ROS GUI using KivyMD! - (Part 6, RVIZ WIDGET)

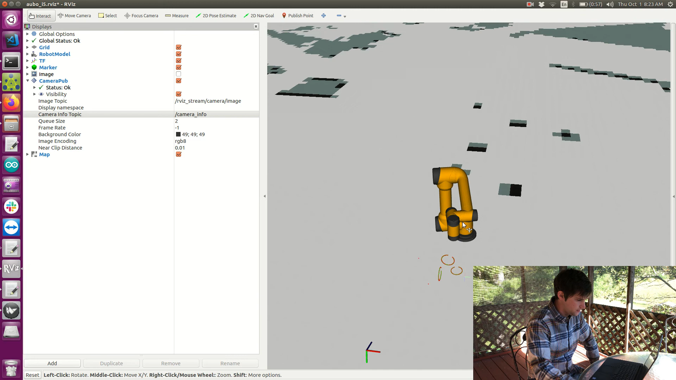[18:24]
So this is just a 2D map I pulled off the internet. It's Willow Garage. And I just wanted to show you that this shows up. If I go to my web browser I see that the robot is sitting here in this map.